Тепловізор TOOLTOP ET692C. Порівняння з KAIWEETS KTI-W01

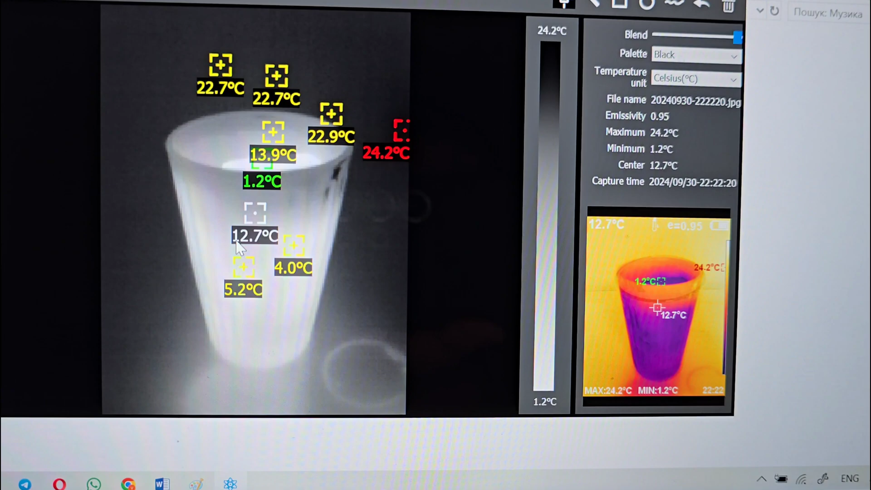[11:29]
On screen: spot 12.7°C, max 24.2°C, min 1.2°C, scale top 24.2°C, scale bottom 1.2°C
Пікселей досить багато, тому без проблем. Відображається шкала температури від 24 градусів.
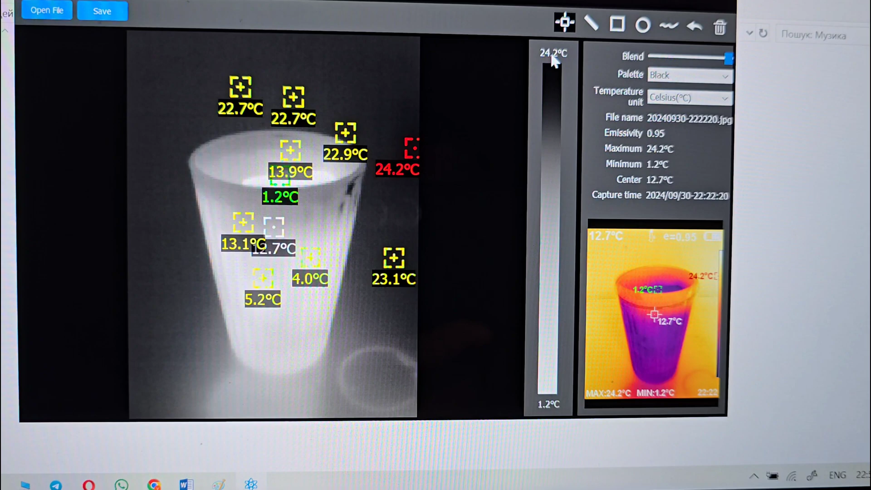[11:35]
On screen: max 24.2°C, min 1.2°C, scale top 24.2°C, scale bottom 1.2°C
Це у нас максимальне чорне зображення і 1 градус максимально світле. Можемо вибрати інші інструменти.
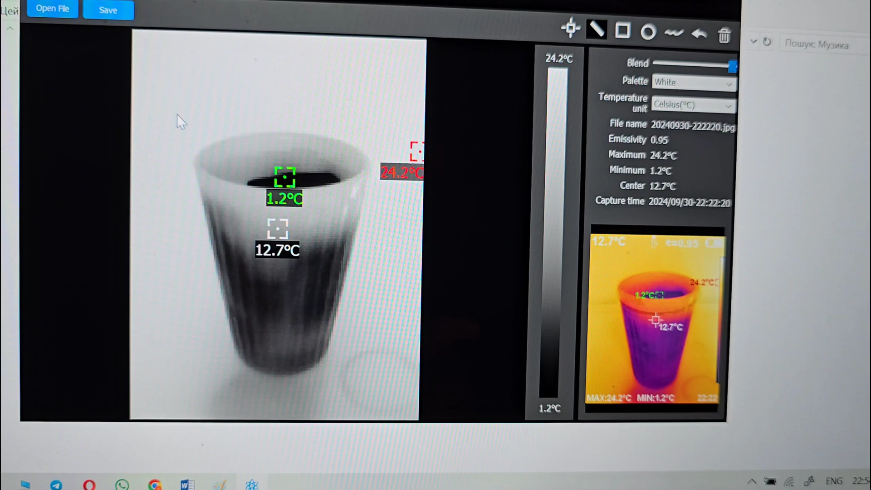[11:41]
On screen: max 24.2°C, min 1.2°C, scale top 24.2°C, scale bottom 1.2°C
Лінію, наприклад, і на проміжку лінії у нас буде видно максимальна і мінімальна точка або квадрат. Різні інструменти.
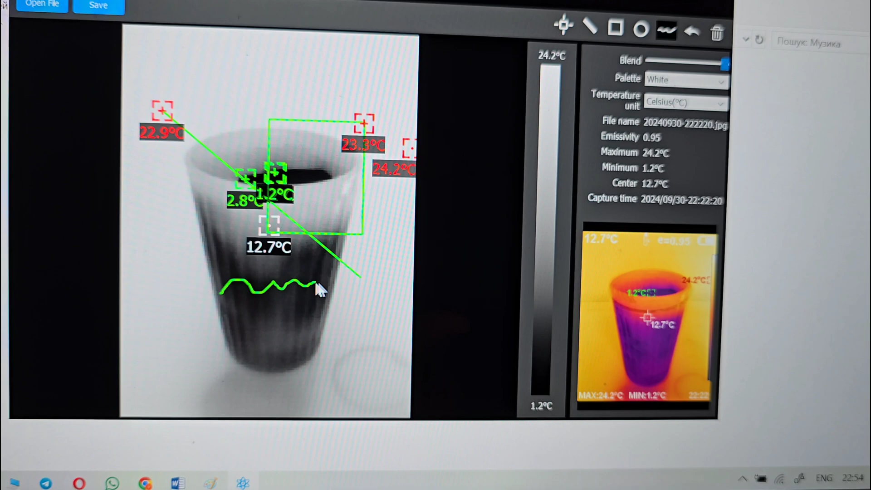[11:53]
On screen: max 24.2°C, min 1.2°C
Чи провести якусь кереву лінію і побачити по цьому діапазону максимальні і мінімальні температури.
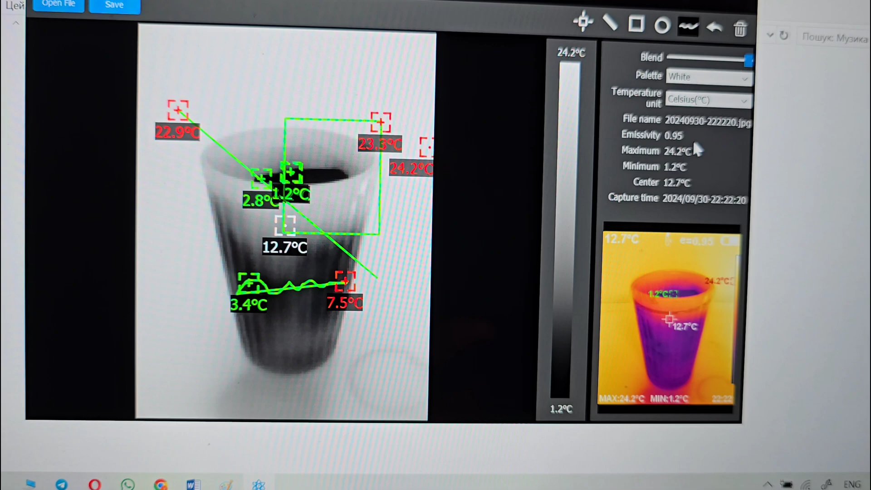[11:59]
On screen: max 24.2°C, min 1.2°C, scale top 24.2°C, scale bottom 1.2°C
Коефіцієнт емісії також відразу бачимо 0,95. І основні точки вимірювання на фотографії. Максимальна температура, мінімальна і по центру.
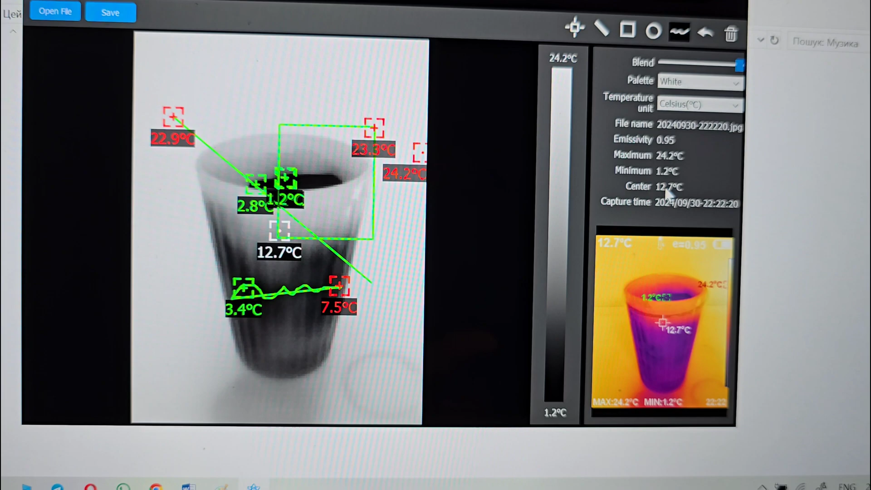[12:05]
On screen: max 24.2°C, min 1.2°C, scale top 24.2°C, scale bottom 1.2°C
Для відео такий функціонал, на жаль, недоступний. Лише для фотографій.
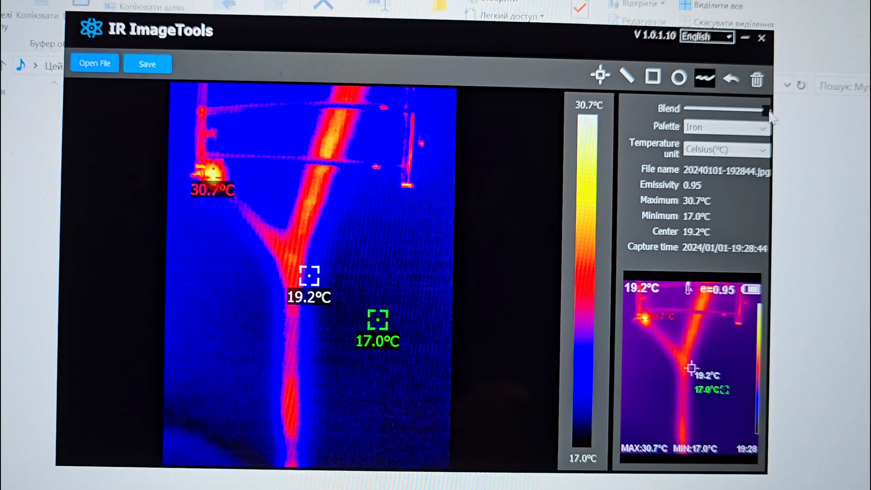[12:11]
On screen: spot 19.2°C, max 30.7°C, min 17.0°C, scale top 30.7°C, scale bottom 17.0°C
На цьому знімку інфрачервоне зображення відносно реального було не дуже добре спозиціоновано.
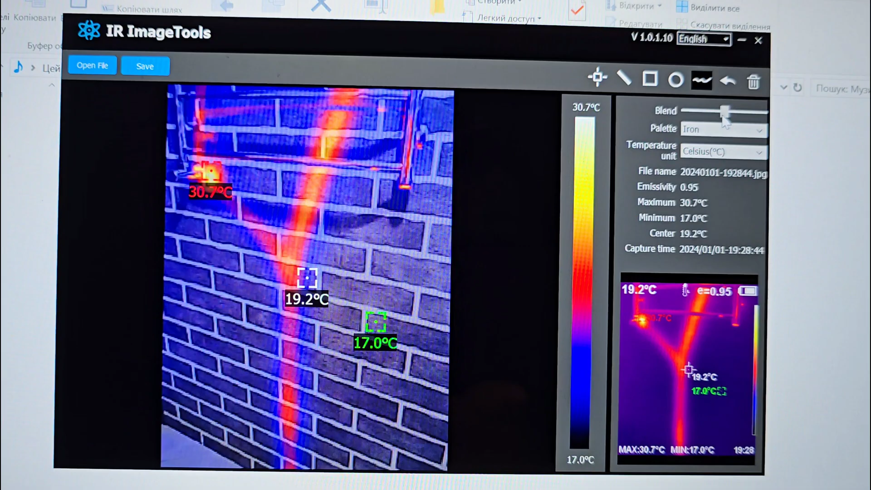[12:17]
On screen: max 30.7°C, min 17.0°C
Але все одно ми можемо побачити, про що була мова. Бо так не дуже зрозуміло.
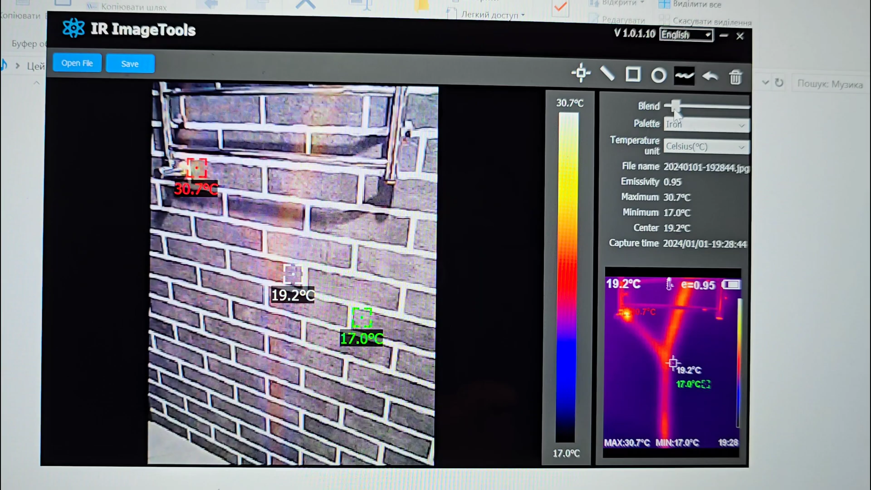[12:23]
On screen: spot 19.2°C, max 30.7°C, min 17.0°C, scale top 30.7°C, scale bottom 17.0°C
А включивши реальну фотографію, бачимо, що це рушник осушарка і труби із теплоносієм, які проходять у стіні. На чорно-білому зображенні, до речі, також добре видно.
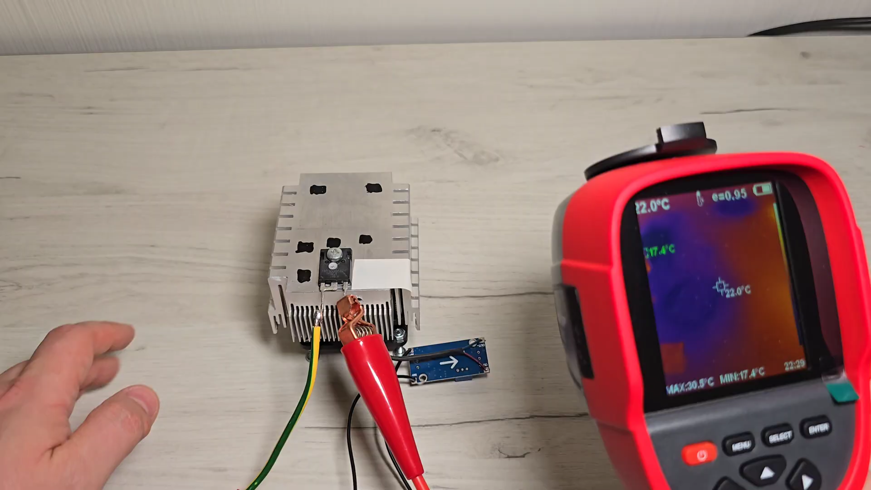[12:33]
On screen: spot 22.0°C, min 17.4°C
При вимірюванні температури на блискучих поверхнях, таких як алюміній, вимірювання буде не дуже точним. Тому я завжди або фарбую маркером в чорний колір, або ізоленту можна наклеїти, і тоді буде більш точніше вимірювання. Змінювання коефіцієнтів емісії, воно не завжди допомагає. А от пофарбувати в інший колір, це такий 100% варіант. Зараз я нагріваю діод, видно, що він збільшує свою температуру.
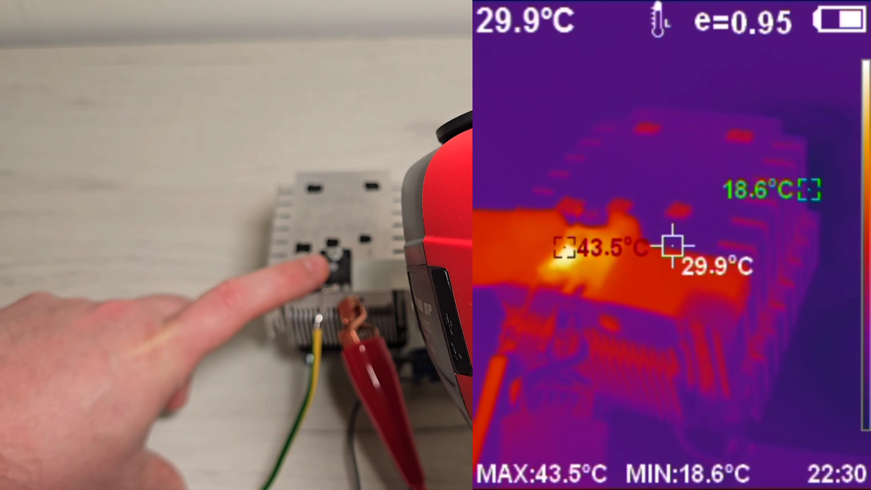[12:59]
On screen: spot 29.9°C, max 43.5°C, min 18.6°C
І на радіаторі бачимо 4 квадрати чорні, які я намалював маркером.
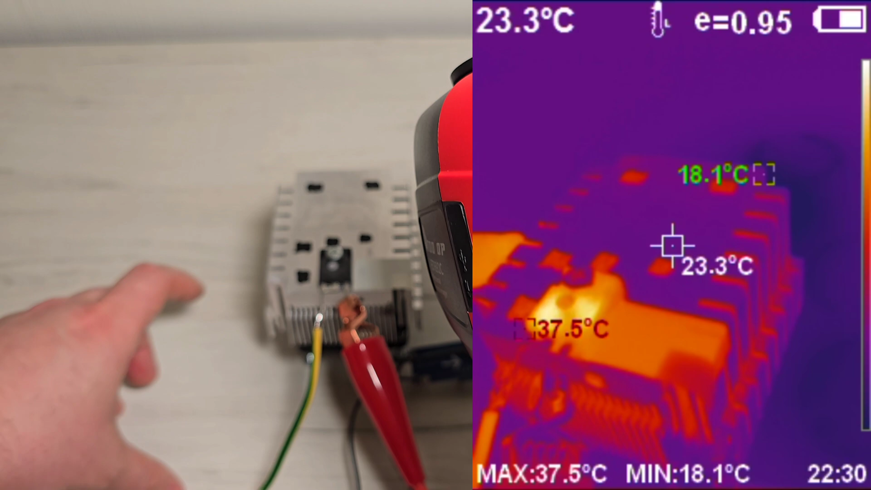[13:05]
On screen: spot 23.3°C, max 37.5°C, min 18.1°C
А сам радіатор, він начебто має нижчу температуру 23 градуси. Хоча температура однакова, що там, де чорні квадрати, що блискуча поверхня.
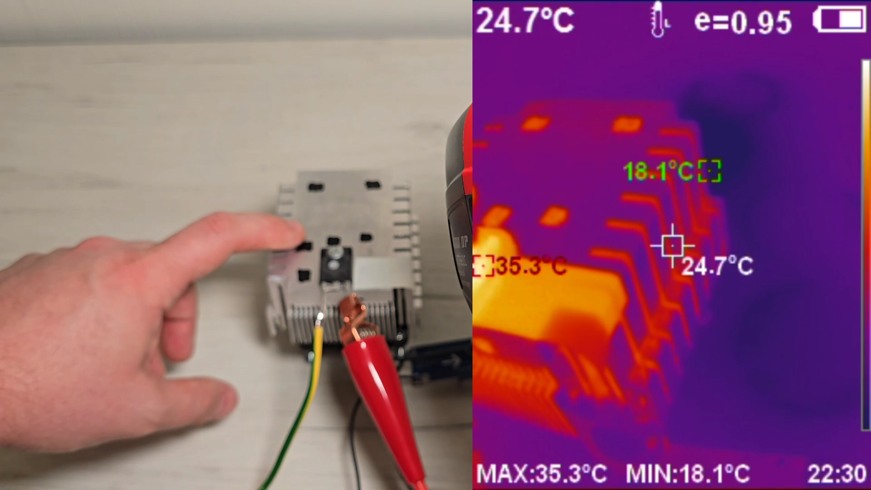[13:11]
On screen: spot 24.7°C, max 35.3°C, min 18.1°C
Тому для блискучих поверхень я раджу використовувати нанесення маркером або ізоленти.
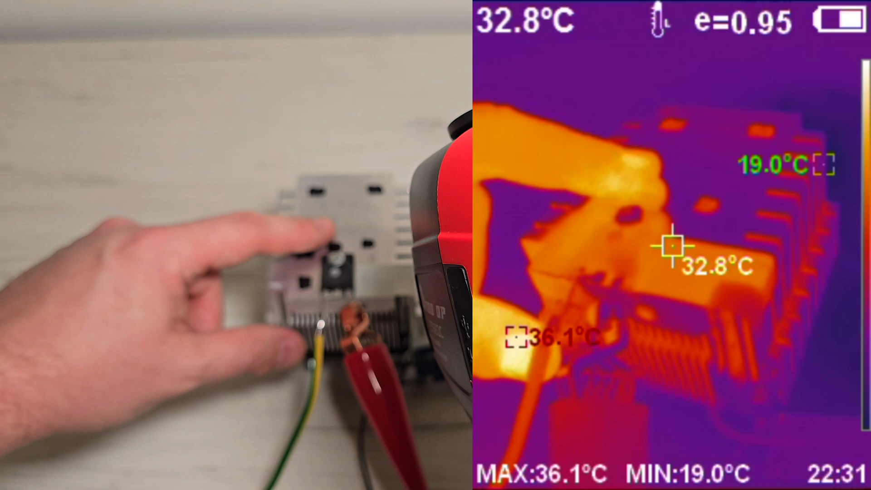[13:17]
On screen: spot 32.8°C, max 36.1°C, min 19.0°C
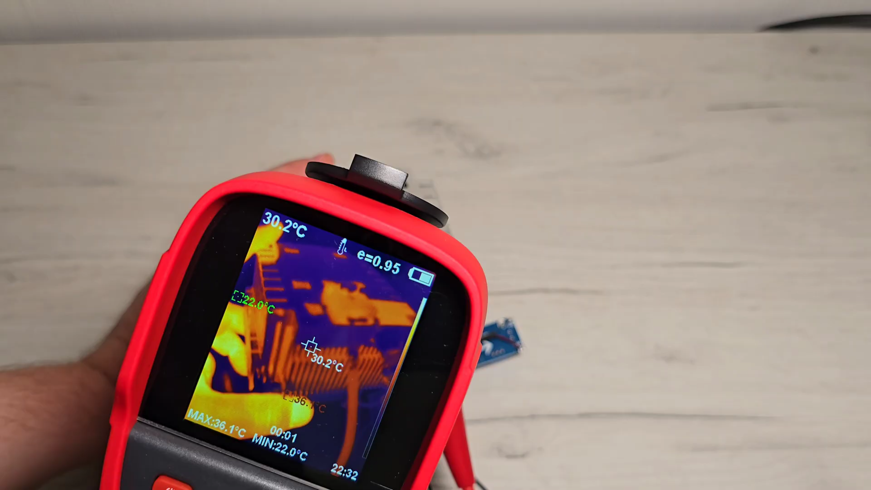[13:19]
On screen: spot 30.2°C, max 36.1°C, min 22.0°C
Якщо брати ребрах радіатора, то видно, що там, напевно, є певні забруднення.
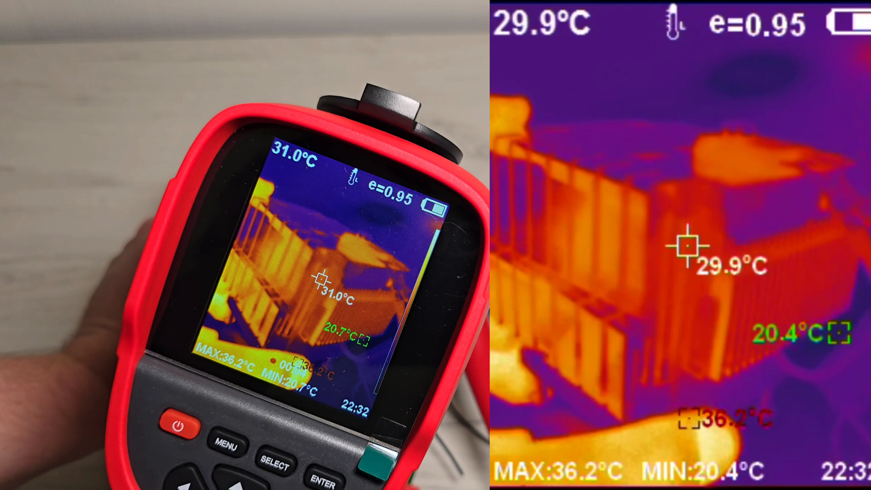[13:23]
On screen: max 36.2°C
Поверхня не така блискуча, і температура вже краще вимірюється на ребрах.
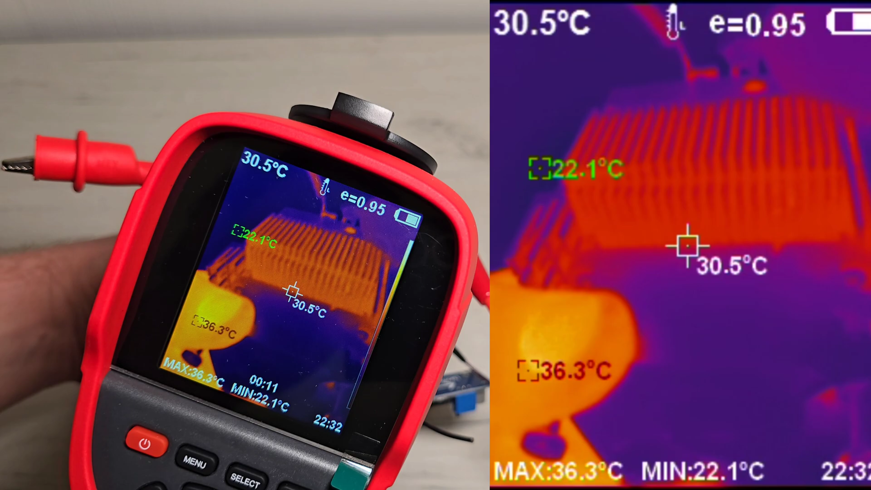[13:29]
On screen: spot 30.5°C, max 36.3°C, min 22.1°C
Можемо, до речі, роздивитися мою руку.